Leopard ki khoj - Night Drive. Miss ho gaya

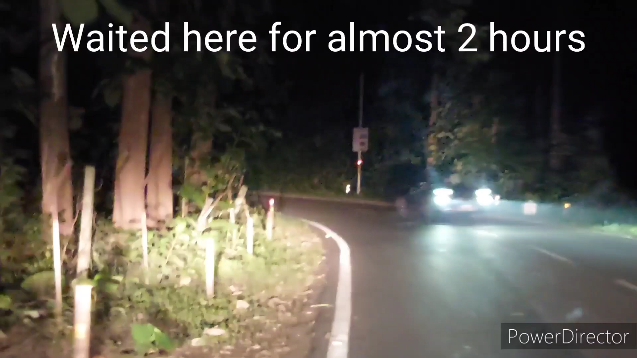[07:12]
ना ना चलो लाइट ऑफ करो या क्या क्या करूं? लाइट तो ऑफ करनी पड़ेगी पहले, थोड़ी देर गाड़ी बंद करनी पड़ेगी।